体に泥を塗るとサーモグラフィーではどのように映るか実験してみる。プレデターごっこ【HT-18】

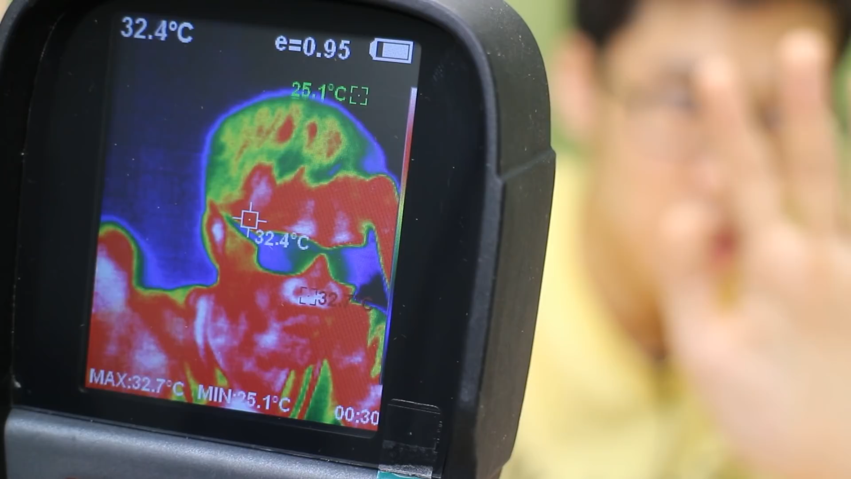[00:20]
On screen: spot 32.4°C, max 32.7°C, min 25.1°C
ーでも人間を撮影していますこういうふうに人間の温度分布みたいなのが色で出てきてますねこんな感じで赤白のところが温度が高くて青色の部分が温度が低いという風になっていますこんな感じでサーモグラフィーは非接触で温度を測定することができます非接触で温度測定であったり温度分布の測定ができるわけですけどこれはサーモグラフィーの赤外線センサーで発熱している物体から出ている赤外線を検知しているからです発熱している
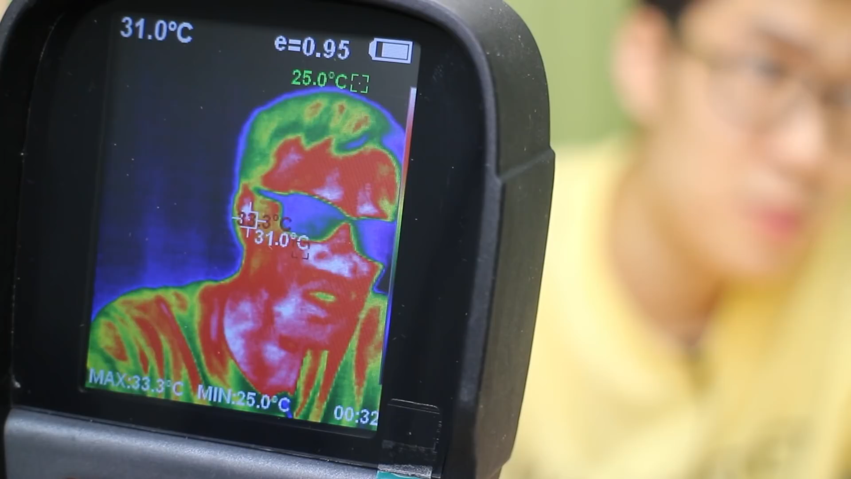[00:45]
On screen: spot 31.0°C, max 33.3°C, min 25.0°C
物体は赤外線を出しています今人間の皮膚を撮影していますけどこんな
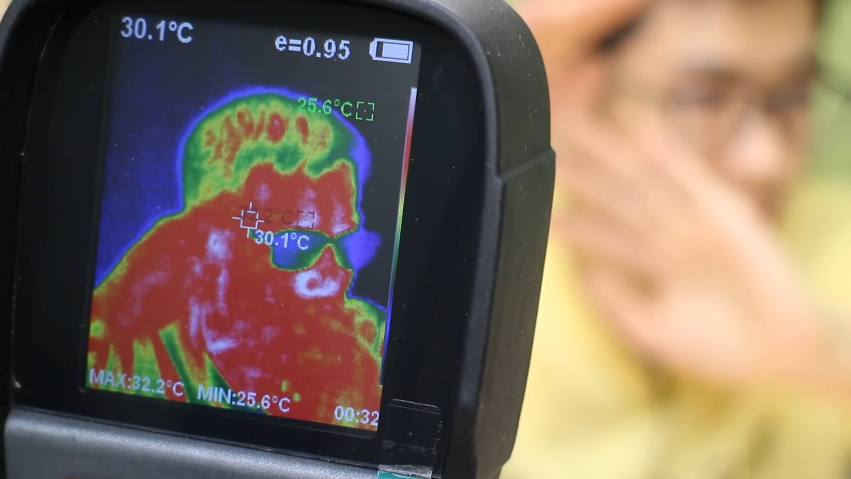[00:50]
On screen: spot 30.1°C, max 32.2°C, min 25.6°C
感じで人間の皮膚の温度35度くらいなんですけどもその表面から赤外線がこう
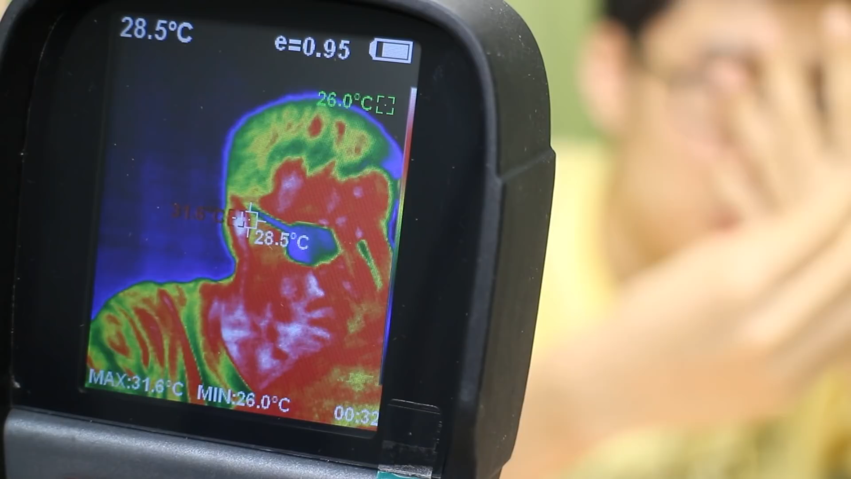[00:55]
On screen: spot 28.5°C, max 31.6°C, min 26.0°C
いうふうに出ているわけですね今こちらにすごく厚くなったギンギ
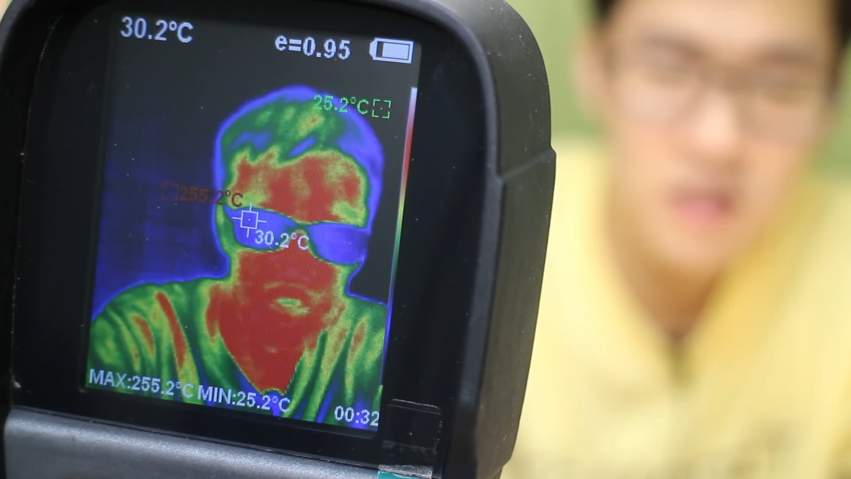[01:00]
On screen: spot 30.2°C, max 255.2°C, min 25.2°C
ンに厚くなったハンダゴテがあるんですけども非常に厚くなっていてこれ触ると火傷しますこんな感じで発熱しているハンダゴテからも
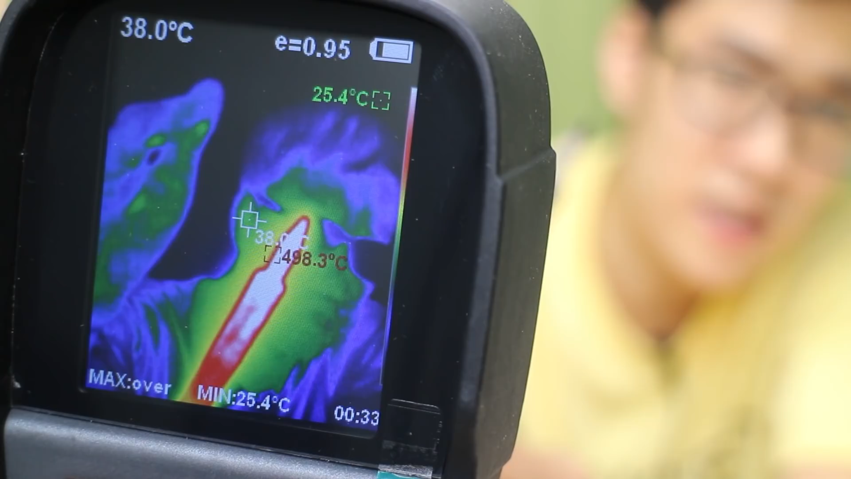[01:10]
On screen: spot 38.0°C, min 25.4°C
赤外線が出ていますこんな感じで人間の目では見えない赤外線がこちら
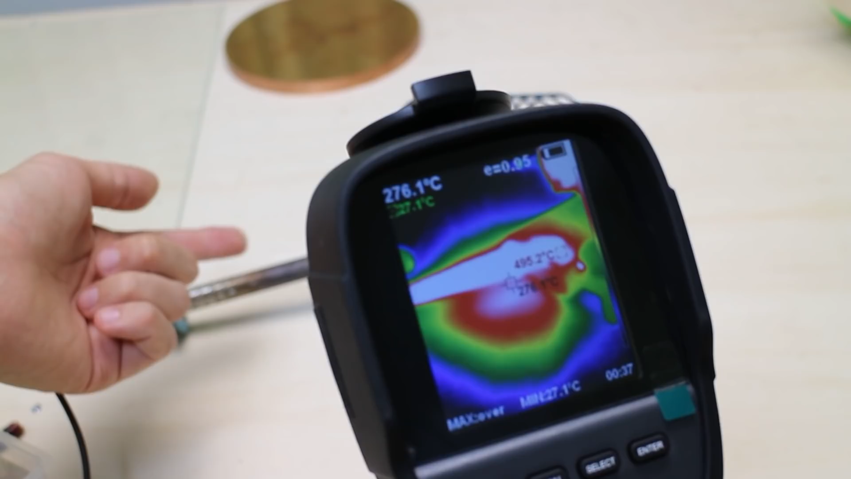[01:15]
On screen: min 27.1°C
のハンダゴテから今バンバン出ているわけですねこちらのハンダゴテから出ている赤外
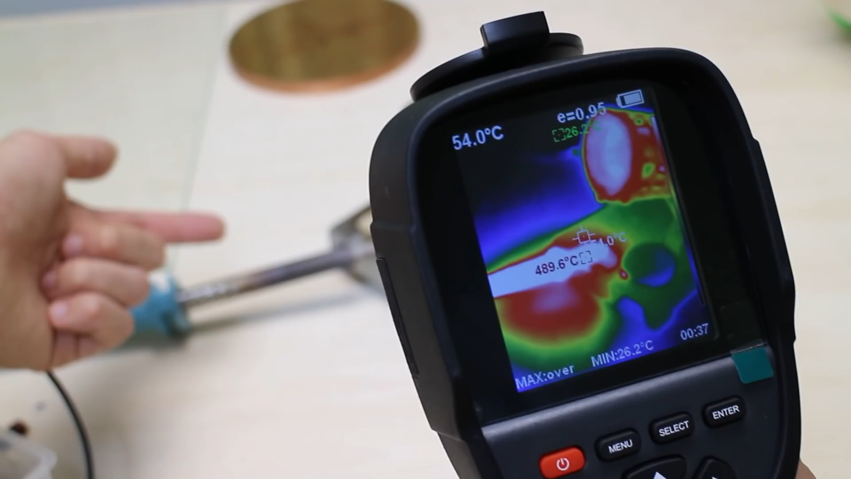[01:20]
On screen: min 26.2°C
線がこちらのサーモグラフィーの赤外線センサーに入射して
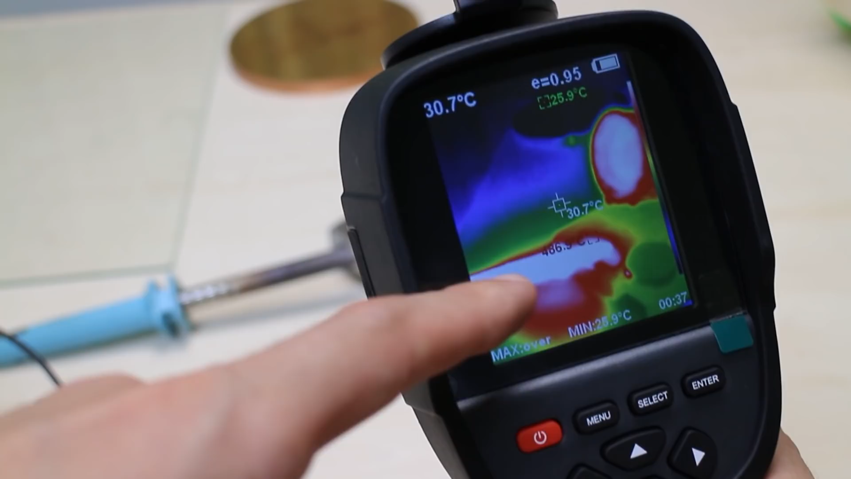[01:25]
On screen: spot 30.7°C, min 25.9°C
そして厚いかどうかというのがわかるわけですこちらの回路基板の上に部品がたくさん乗っている
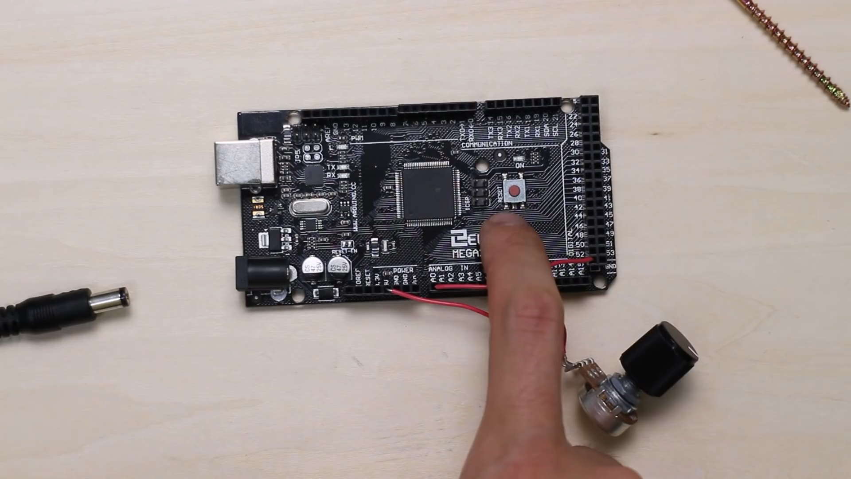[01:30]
わけですけども部品がどのくらい厚くなっているかはサーモグラフィーを使うとわかります
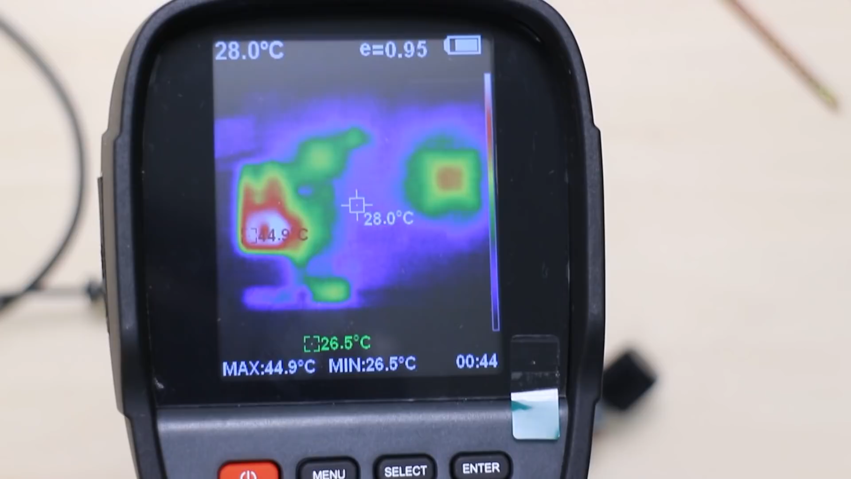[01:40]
On screen: spot 28.0°C, max 44.9°C, min 26.5°C
2つの部品が厚くなっています
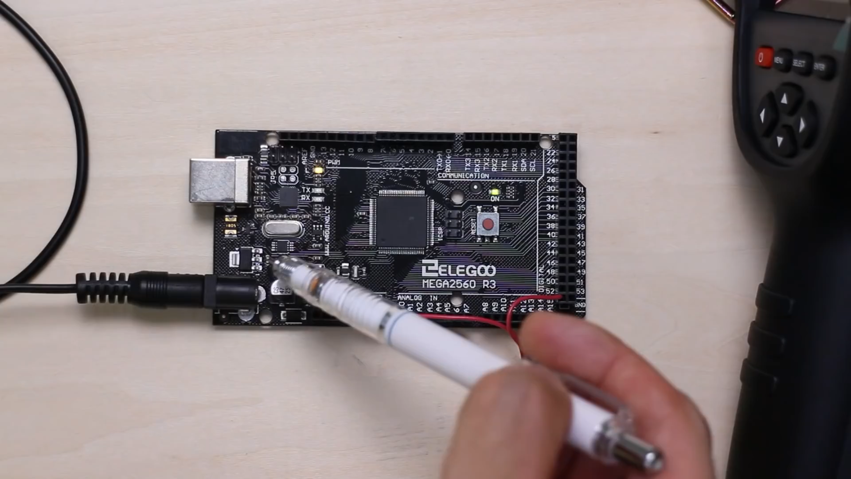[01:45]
ちょうどこの部品とこの真ん中にあるでっかいICが厚くなっていました
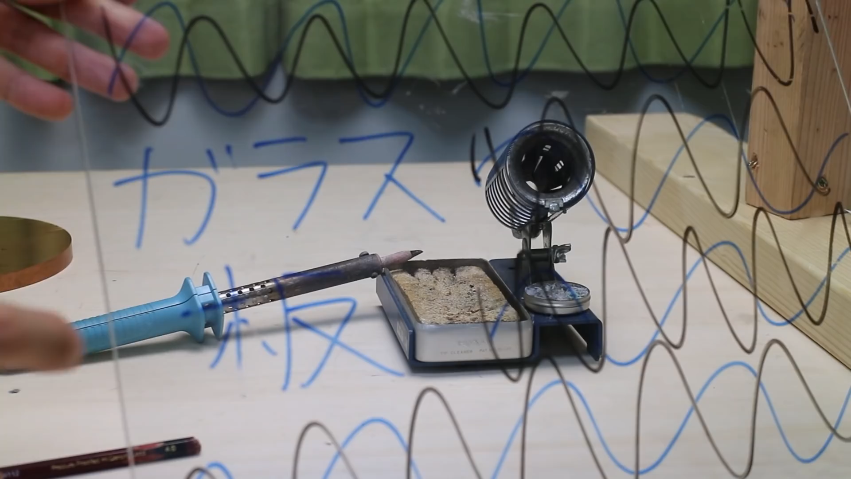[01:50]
次にガラス板を使った実験をしますガラス板の表面に文字が書いてありますがこれはガラス板をわかりやすくするためです今こちらのハンダゴテは加熱してある状態です
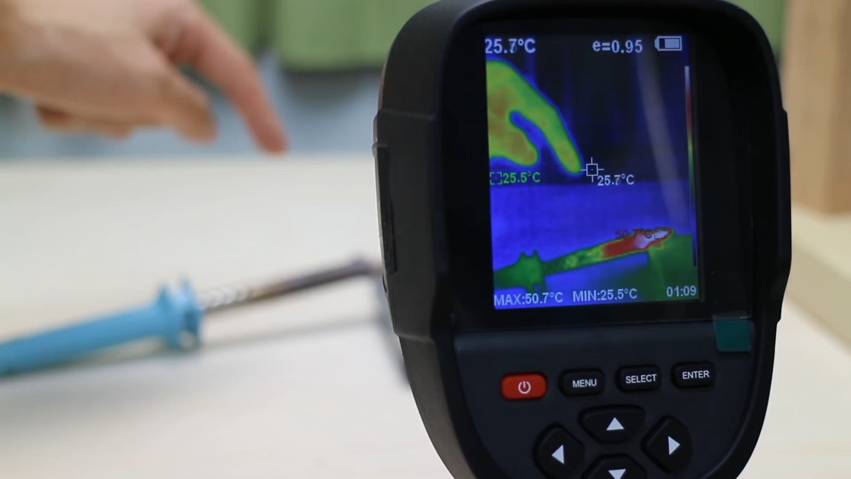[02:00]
On screen: spot 25.7°C, max 50.7°C, min 25.5°C
このハンダゴテとサーモグラフィーの間にガラス板を入れるとどうなるかというと